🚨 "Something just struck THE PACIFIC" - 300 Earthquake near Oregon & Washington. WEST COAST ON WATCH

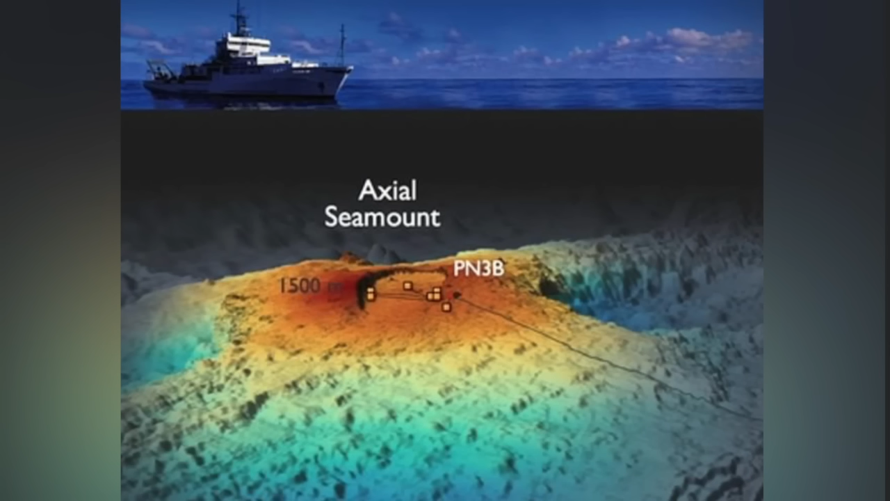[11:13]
so if that thing blows nothing's gonna happen but just looking at this picture it seems like this thing could cause some kind of tsunami or